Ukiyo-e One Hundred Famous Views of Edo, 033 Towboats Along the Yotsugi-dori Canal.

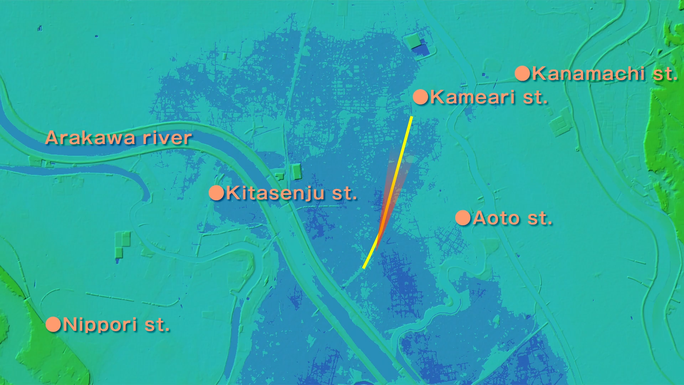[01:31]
Especially dark blue is the so-called 0-meter zone. The biggest problem since Ieyasu Tokugawa entered Edo was water. Floods often submerged towns and made them unable to be self-sufficient in drinking water. We have prepared a map that shows the height difference in a wider area.